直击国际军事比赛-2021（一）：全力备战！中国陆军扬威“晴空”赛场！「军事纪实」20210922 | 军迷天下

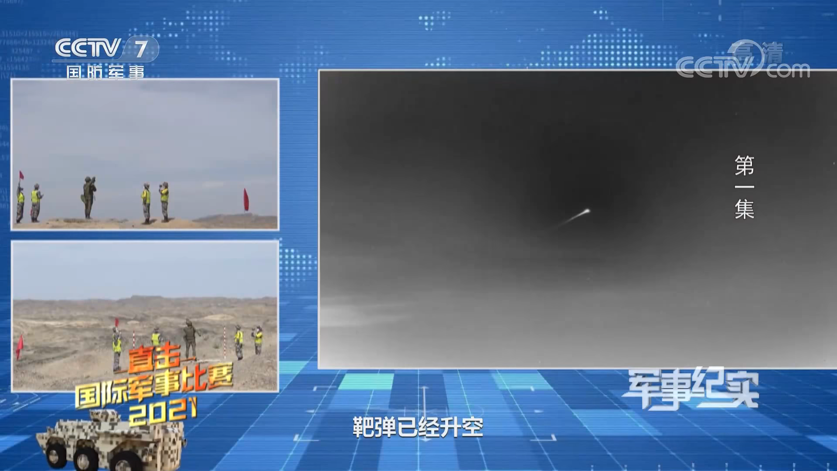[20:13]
靶弹已经失控， 之后将会看到防空导弹的飞行轨迹。 你说三五六， 导弹发射。